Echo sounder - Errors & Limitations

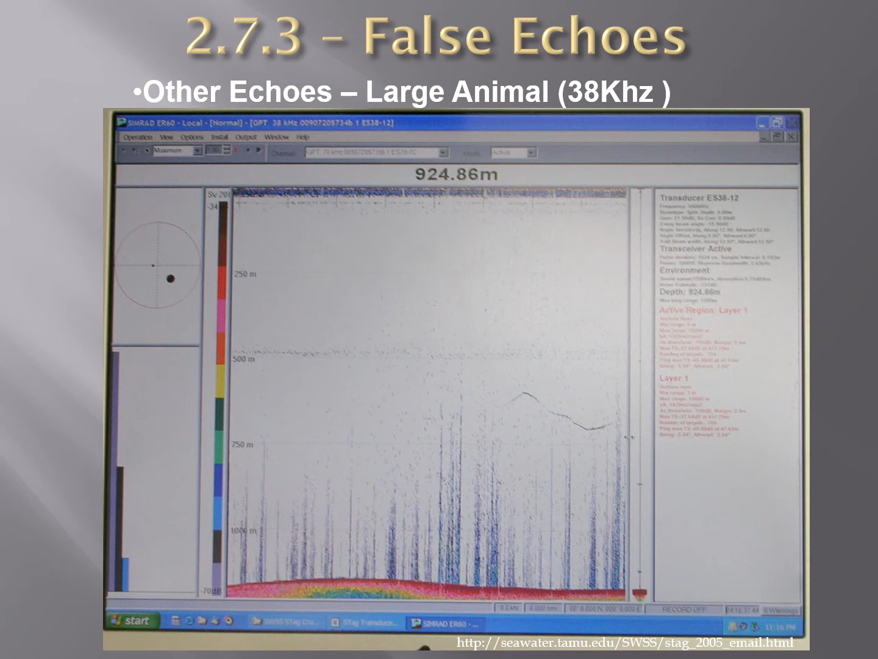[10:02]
On screen: depth 924.86 m
echoes other than that showing the true sounding may appear on the trace of an echo sounder for a variety of reasons they do not usually occur obscure the echo from the seabed but their correct attribution often requires country considerable experience for example this echo here